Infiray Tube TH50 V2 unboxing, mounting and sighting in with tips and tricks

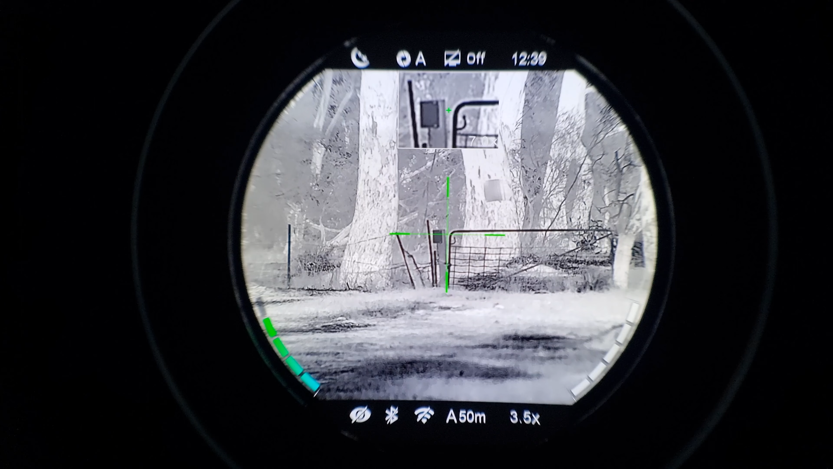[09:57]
well do that again yep so it's gun pro a
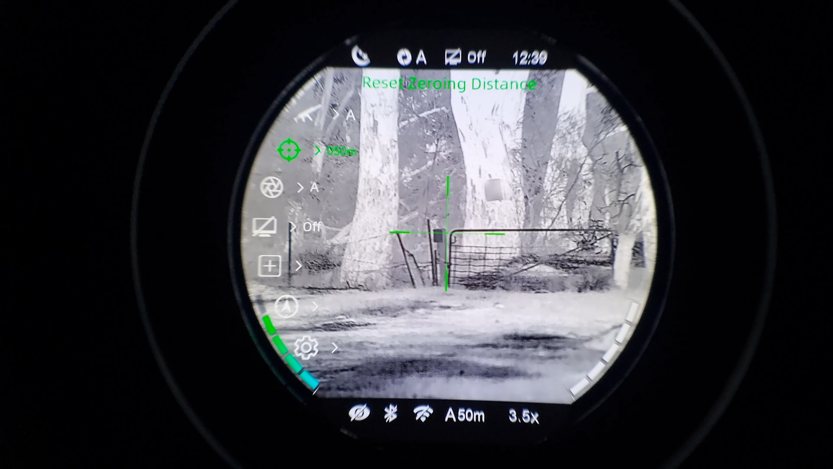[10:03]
click on that and then you choose the one you want so say i've got there this will be for the air rifle which i'm not doing right now put it on there and you can change the name of it what the distance is and
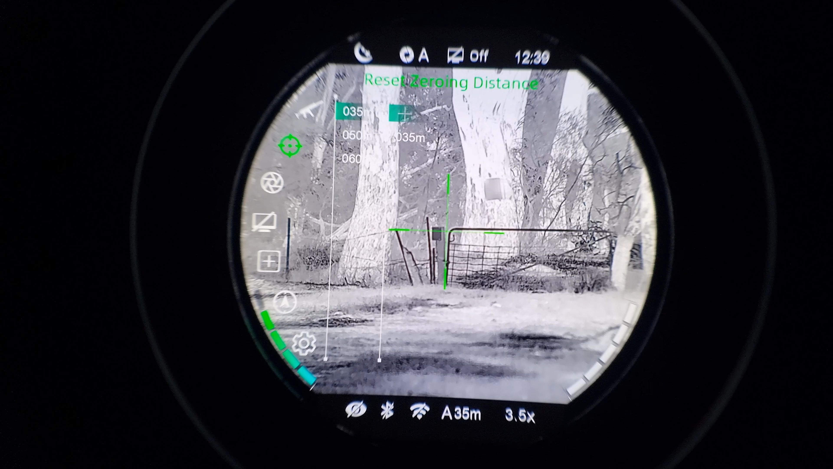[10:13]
you go up to there and you click on that and pretty much there you can see there in the bottom the x and the y um